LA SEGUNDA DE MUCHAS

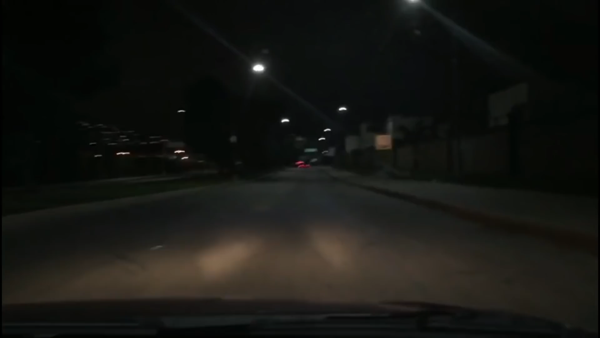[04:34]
La ayuda del canal llegó hasta Tijuana y ahorita vamos en camino a la Clínica 1 porque tenemos planeado hacer algo. De todo el equipo tenemos planeado ir a llevarle comida a la gente que está en la clínica y en el hospital. Esto debido a que, miren, aquí está. ¿Ya vieron? Vamos allá para la clínica 1, se llama.
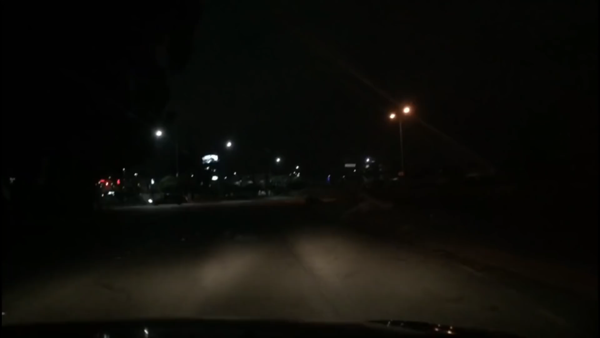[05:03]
Esto debido a que hay muchas de las veces no están los recursos para, pues, para comprar comida, o muchas de las otras veces simplemente la gente se tiene que amarrar la tripa para no comprar y guardar ese dinero para otras cosas muy más importantes. Entonces, nuestra labor de mañana va a ser ir y darles comida, agua o café. Entonces, ahorita que lleguemos, les voy a enseñar cómo está la situación para que ustedes miren más o menos qué onda.
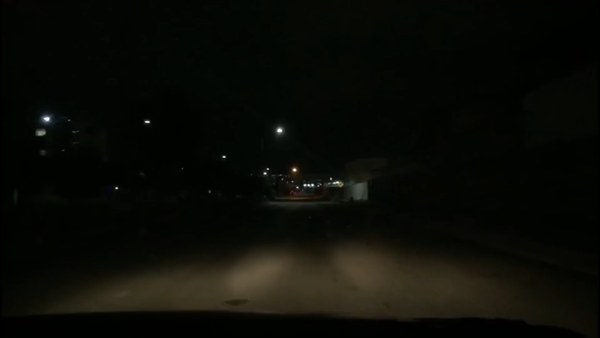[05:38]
Miren, gente, aquí vamos llegando y ya desde aquí se puede ver un poquito que hay gente allá afuera.
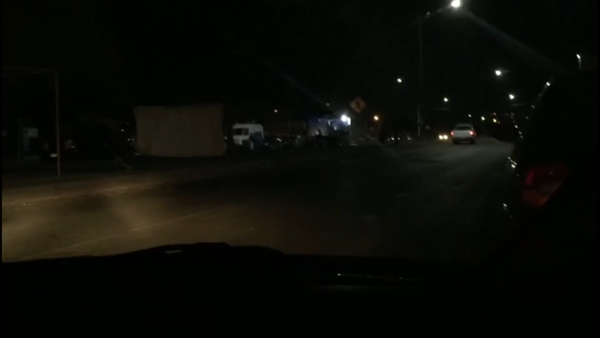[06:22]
Y les aseguro que ese puesto de comida fácil da los burritos o las sodas en unos 20 pesos. O más. Muchas de las veces. Y depende de las personas que sean. Entonces, miren, ahí hay un montón de personas.